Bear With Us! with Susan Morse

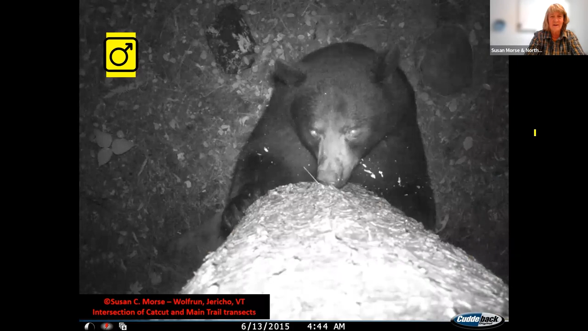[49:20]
here's what goes on out there this is a female again and look at how eager she is she's going to climb right up to the camera and then what have you got going on down there in the lower right is that a bear two bears two muzzles there whoop a little hanky panky going on maybe
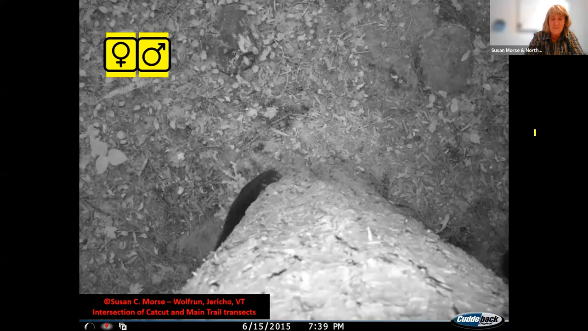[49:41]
so i took the kids to that tree after years and years of watching this going on and and reading the